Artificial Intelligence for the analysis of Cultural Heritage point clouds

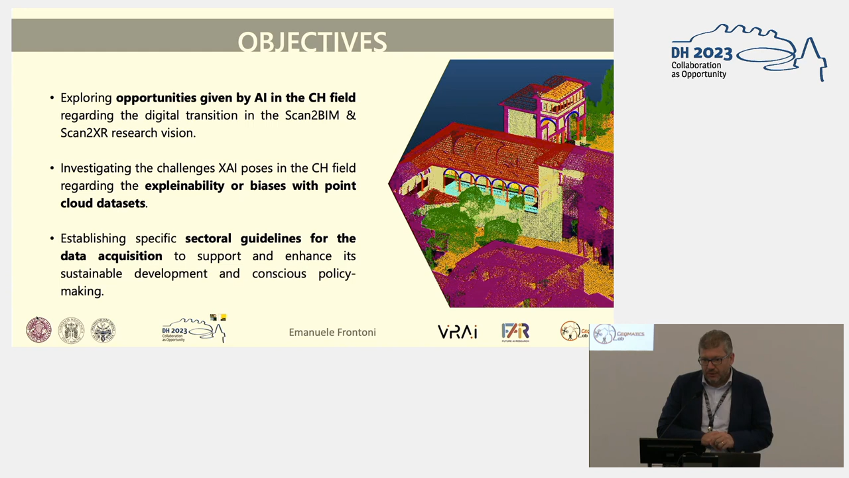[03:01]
acquire and benchmark different solution for scanning and for going to extended reality or to BIM. Why that? Why that?
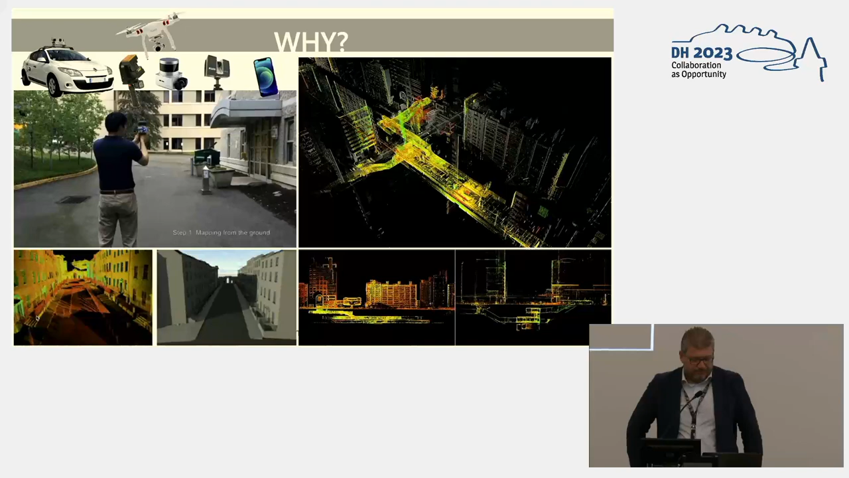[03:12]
You know that usually now everyone, also this mobile phone has a LiDAR on it and we can scan and get a lot of point clouds. But given that we
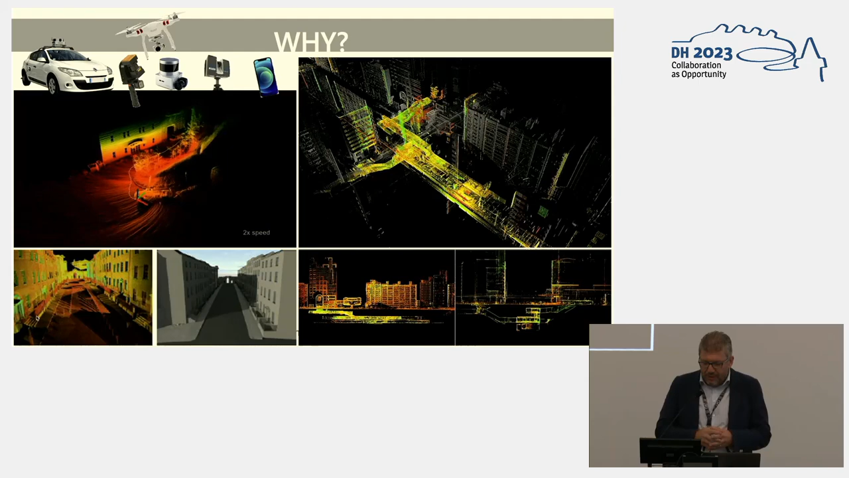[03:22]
are still far away on having a high level of automation on that, there is still a lot of manual work behind and there is still a lot of people doing this manual work with a lot of assumption,
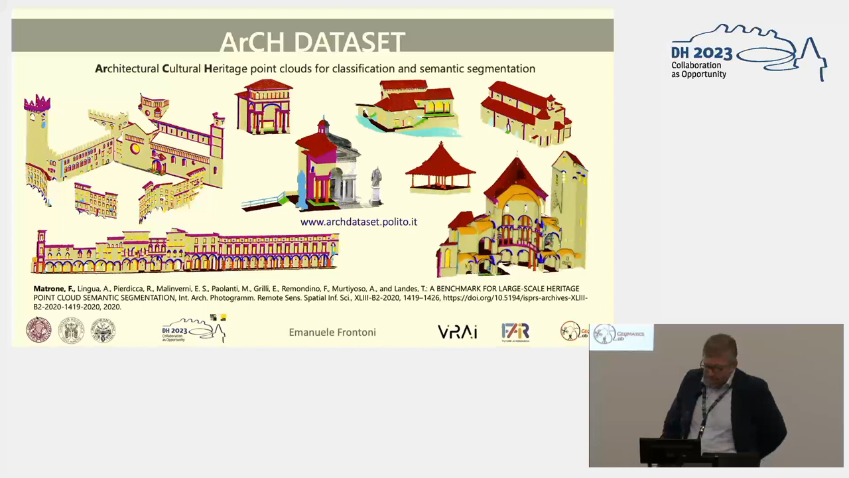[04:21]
It's becoming, let's say, more and more common, the use of these datasets also on the deep learning and point cloud community.
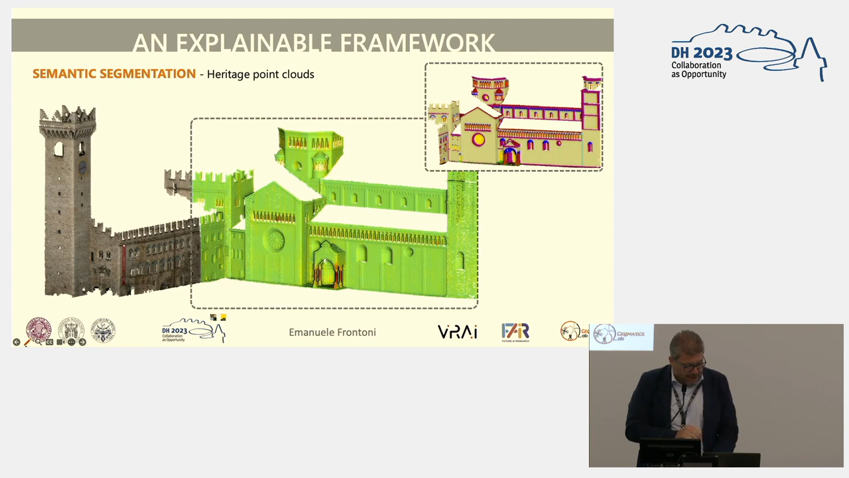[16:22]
You can see several examples here of the interpretation. Here you have one of the class. And you see on the red what are the relevant points to understand that this class.
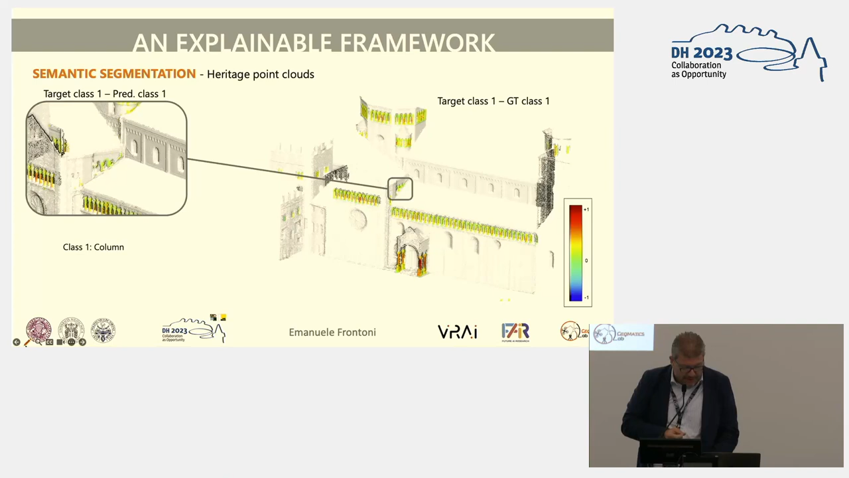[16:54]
on other points that are not classified, you see that here the point cloud is very hard to understand also for a human. And again, the network is not understanding nothing.
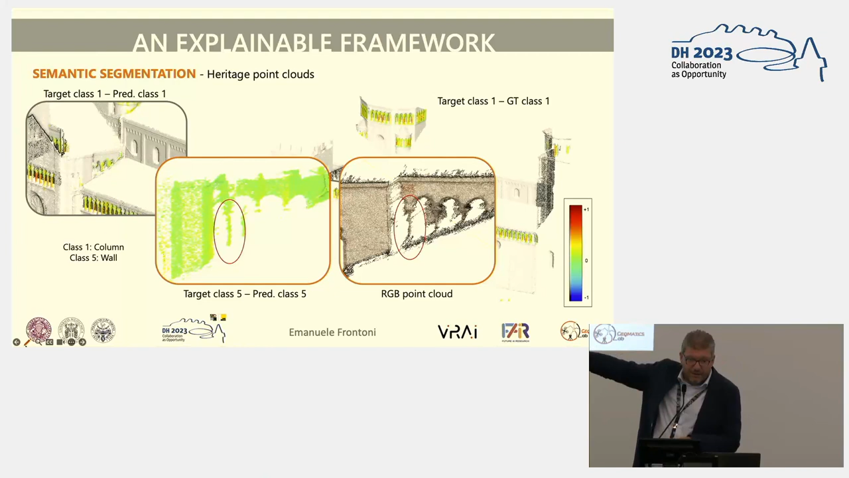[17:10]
It's totally green without any red point. And here we have some door window misclassification.
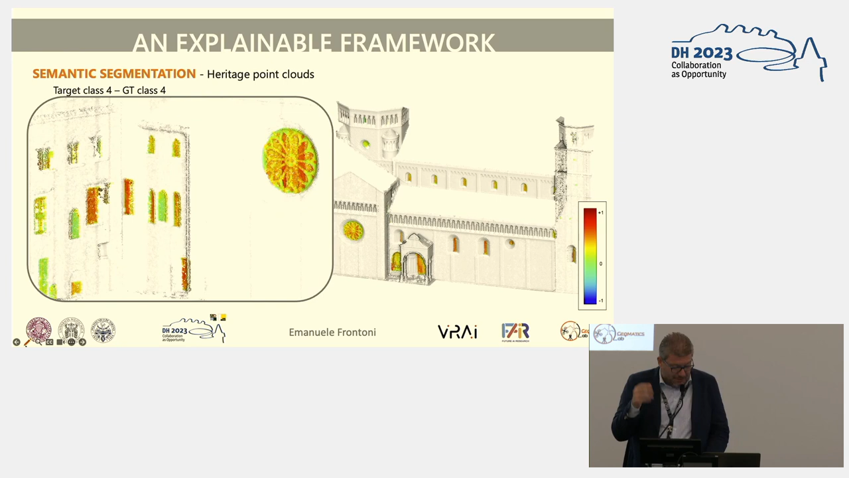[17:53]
And some more examples on that. And I go really fast on these. You see over there that there are some of them that are totally misclassified and are not assumed to be windows.